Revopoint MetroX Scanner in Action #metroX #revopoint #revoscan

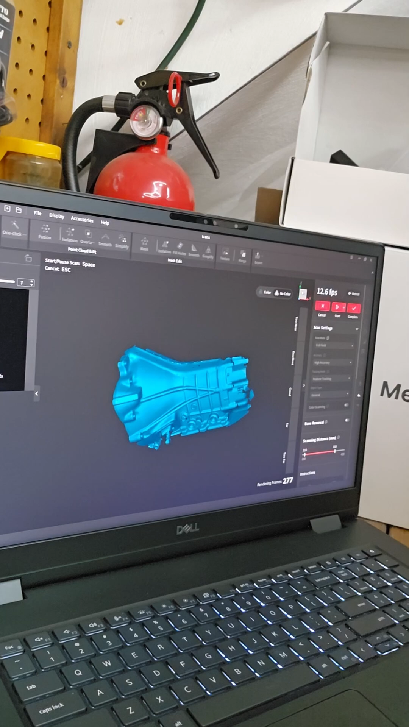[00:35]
So full field mode, I know this isn't going to show very well, but full field mode,